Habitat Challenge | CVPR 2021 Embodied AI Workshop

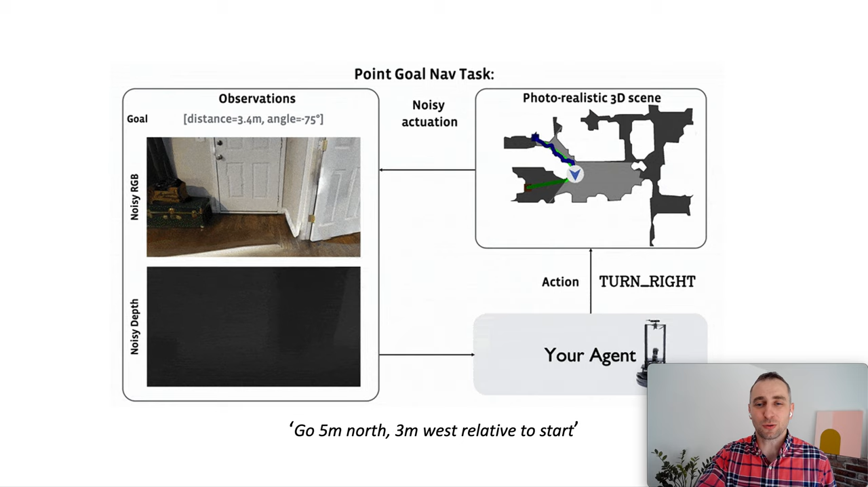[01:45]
As well as help better sim-to-real transferability.
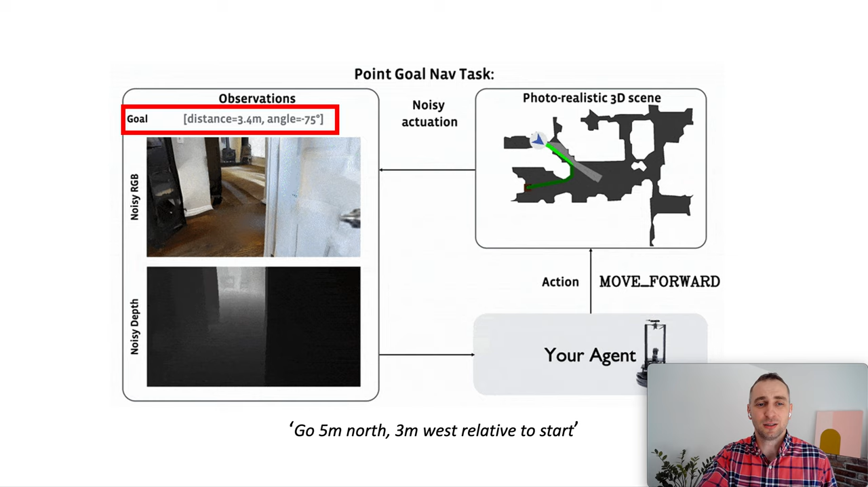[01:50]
Let's look on sensors available to the agent.
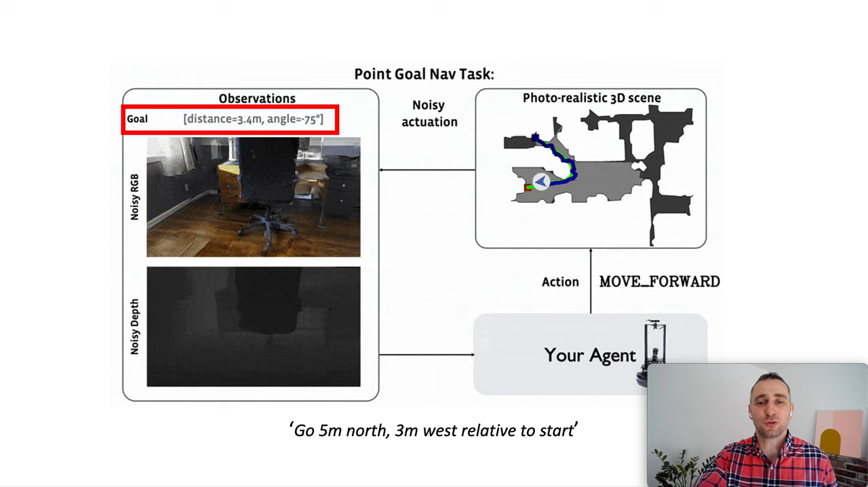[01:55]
First goal specification is relative to episode start position and doesn't update during navigation. Then visual RGBD sensors observations that are noisy and the building map leveraging the depth is harder.